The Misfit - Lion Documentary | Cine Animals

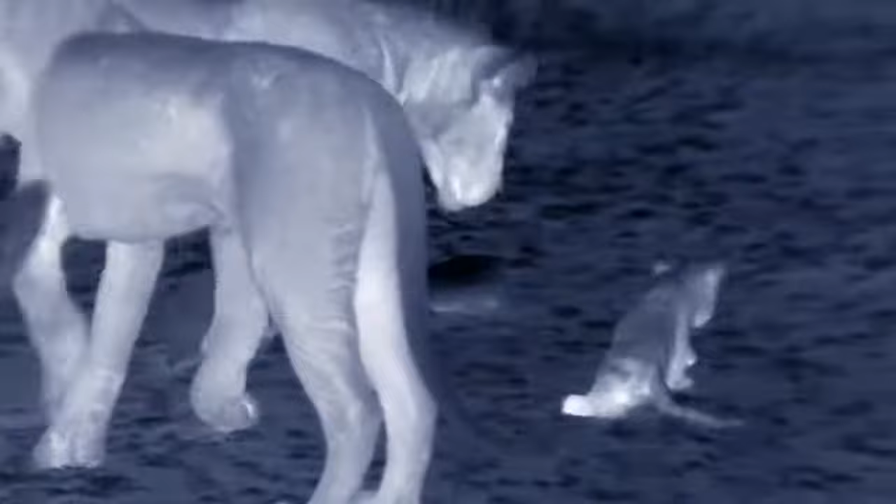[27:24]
The misfits desperate to get away. It's only going to get worse.
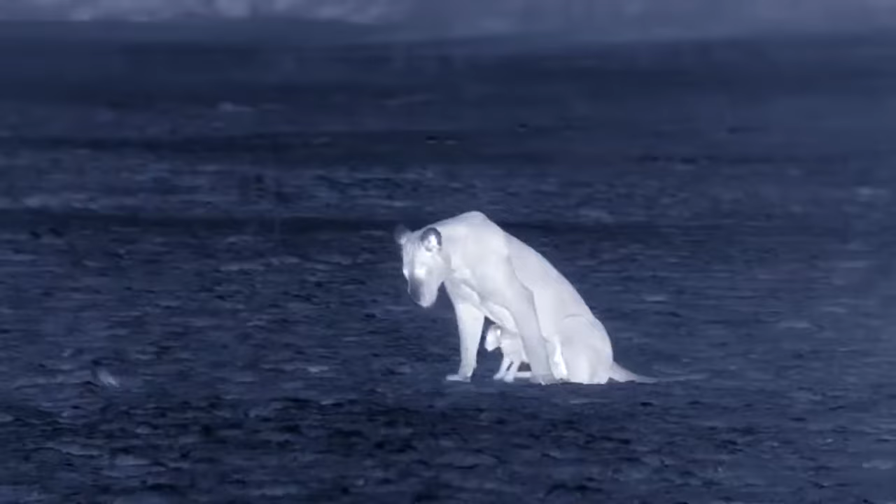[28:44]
The teenagers want their plaything back.